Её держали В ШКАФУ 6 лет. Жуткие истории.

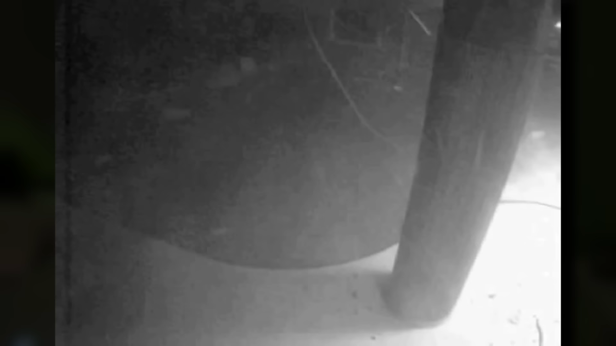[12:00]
Тем одним глазом, который по какой-то случайности смотрел на камеры, он замечает некое движение.